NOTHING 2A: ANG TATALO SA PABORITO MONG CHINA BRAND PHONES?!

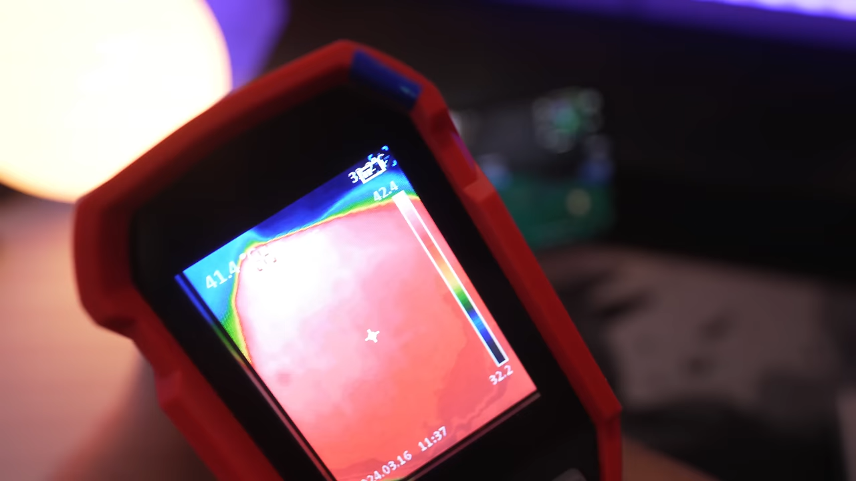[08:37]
But here, umabot lang ako ng around 42 degrees Celsius. Consistent yun guys.
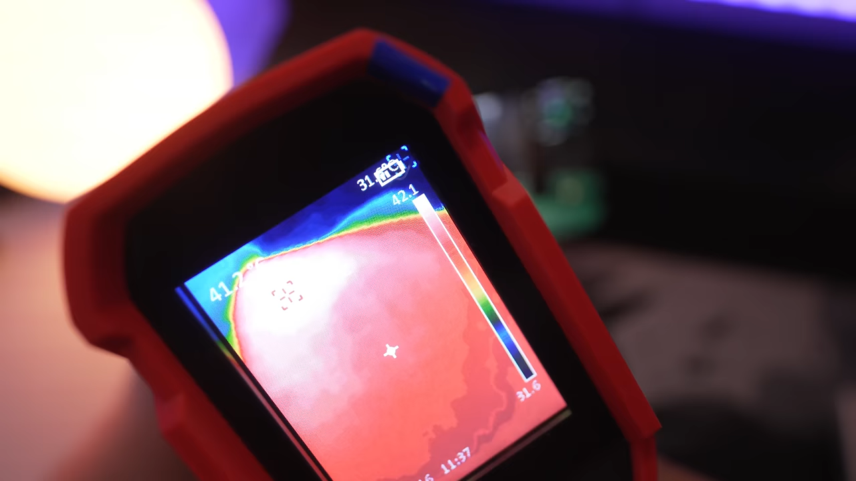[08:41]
And that's a really good performance pagdating sa thermals. At syempre, na-curious agad ako.